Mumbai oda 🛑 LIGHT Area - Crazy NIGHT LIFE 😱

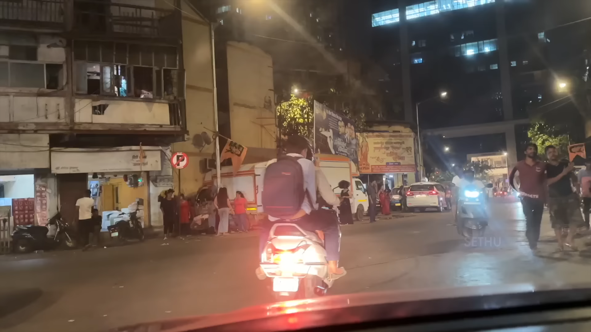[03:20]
ஸோ இப்போ இந்த மாதிரி நமக்கு மெயின் ரோடில் பார்த்தீங்கன்னா இந்த மாதிரி நிறைய பேர் நிற்கிறாங்க சைடில். ஸோ இவங்களும் வந்து அதுதான் பண்ணிருக்காங்க.